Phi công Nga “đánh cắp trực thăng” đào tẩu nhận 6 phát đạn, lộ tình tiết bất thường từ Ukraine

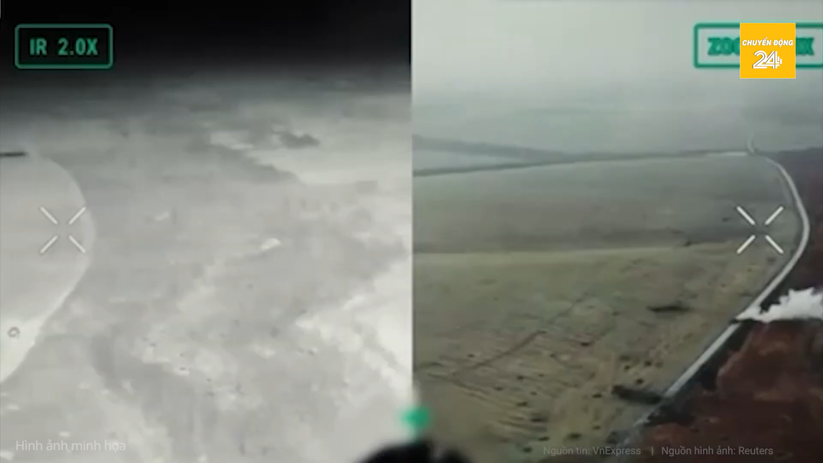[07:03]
Drone Nga lao vào vị trí phía sau tháp pháo, nơi đặt khoảng chiếu đạn và không có lưới bảo vệ. Tín hiệu video bị cắt sau khi đầu nổ trên drone kích hoạt, chờ rõ kết quả của đoạn đánh.